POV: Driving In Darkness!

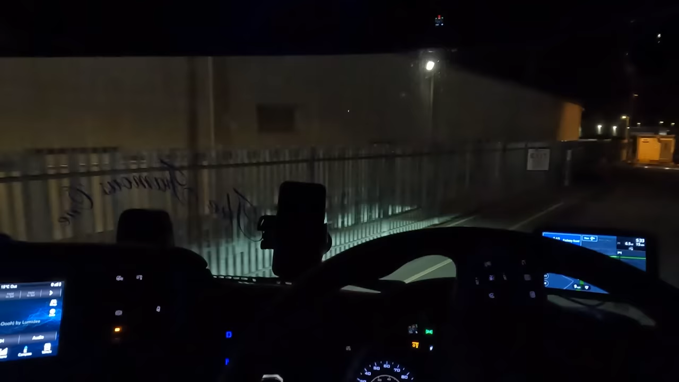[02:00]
also every time i get to tetbury as well um i'm not entirely sure what the noise is to be honest for you if i had to guess i would say it was something to do with you know accelerating whilst g-force or something i don't know maybe it's like a stability warning i don't know someone if you if anyone knows what that noise was let me know because it bugs me it does it a lot
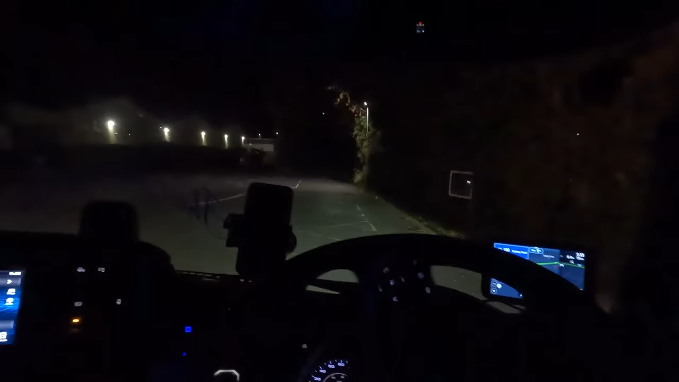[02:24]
it does it a lot anyway let's crack on i don't know how bright the lights are going to be um on the video i'm just going to clean my windows a little bit get rid of some of the dust that's occurred over the weekend yes if i put my four beam on that it's really bright especially when you're in actual dark areas when you're in actual dark areas as uh it lights up very well indeed very well so there's two ways we can get to chep in swindon
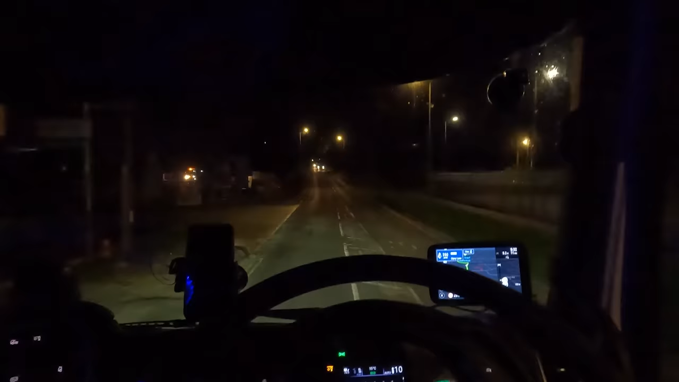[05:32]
almost it can be quite busy in swindon sometimes cyclists on the left above the bridge don't know if you can quite make that out so we're just gonna be careful the ears on the path but we've just got to be careful as we pass them because uh we're quite large so i'm just checking my near side mirror as i pass him to make sure he's okay he doesn't fall off
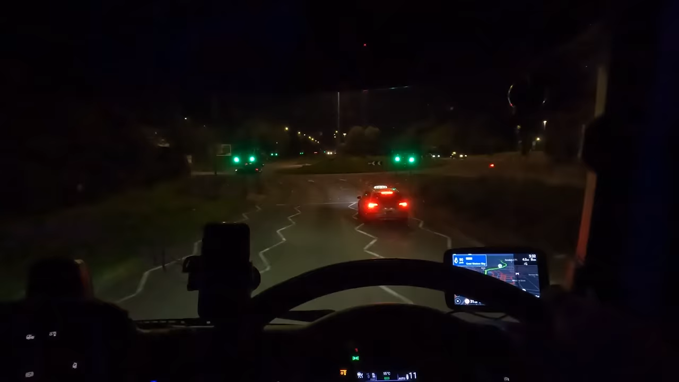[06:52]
but we did it right taxi driver is going to go straight away we're going to go now make sure it's all clear left and right yes it is indicate off okay this next roundabout um you don't want to turn left out there
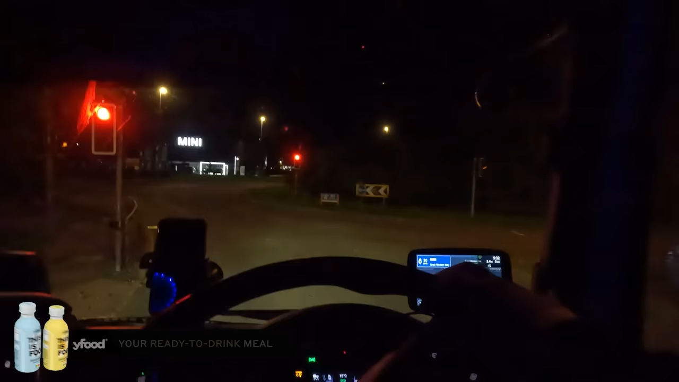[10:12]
thank you very much green light not sure why it wasn't green in the first place
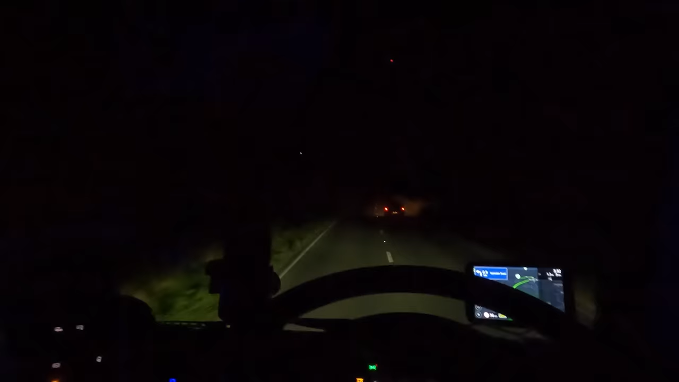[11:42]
there we go for a second i thought that was going to be a car that overtakes slowly gets in front and then slows me down sometimes that does happen but no maybe in all right now the car in front has gone a bit further away and there's nothing coming
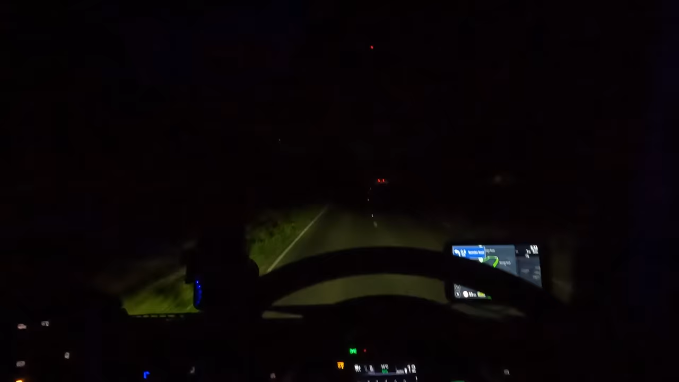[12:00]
i want to flash my lights just to see how bright they are at night wait for the car to get away a little bit further that'll do right so four beam off four beam on yeah pretty pretty bright look they're very bright right started slowing down we want to go left at this roundabout and then we're going to
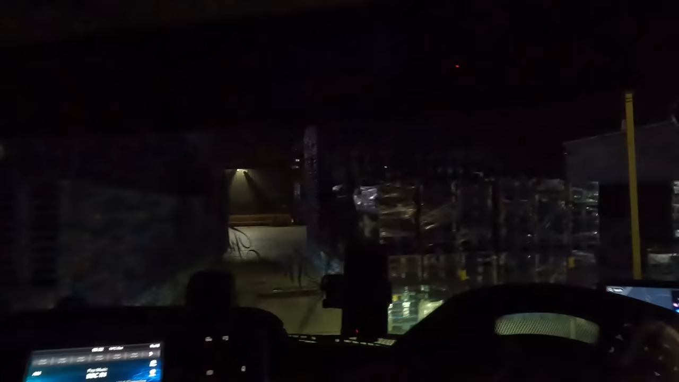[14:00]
there's nothing around here we'll see what we get around the next bend
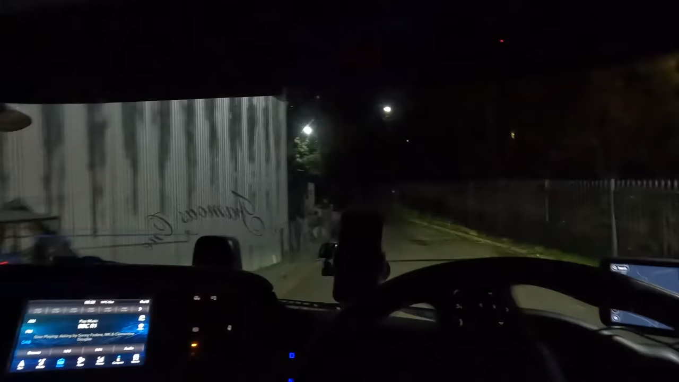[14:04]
would you adam and believe it we are either the first truck or the second truck let's get around this corner and find out
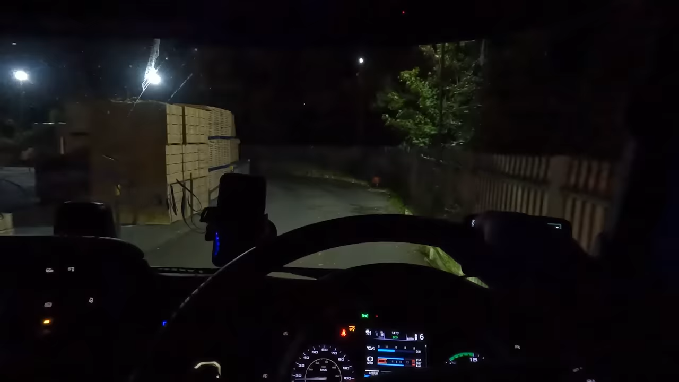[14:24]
first truck there's no one here there's no one here we are front of queue
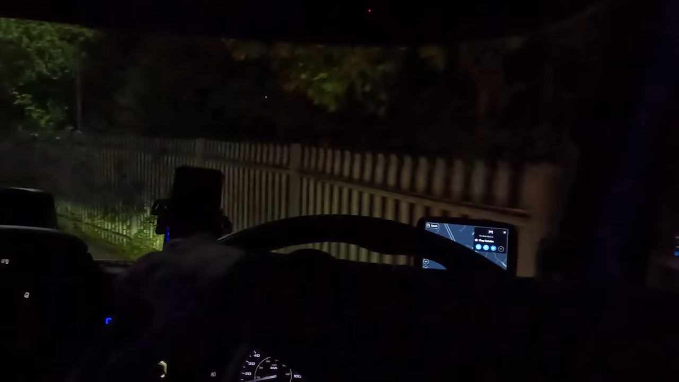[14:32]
that is amazing and just what we needed looks really tight they've got a lot of pallets here look
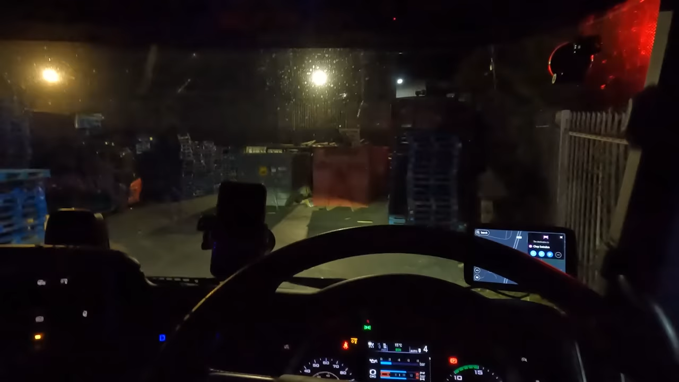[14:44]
anyway that's it for this pov thank you very much for watching i do appreciate it we got someone flashing you want me to just drive straight around i think he just wants me to drive straight around yeah thank you very much for watching this video i do appreciate it hopefully it's been enjoyable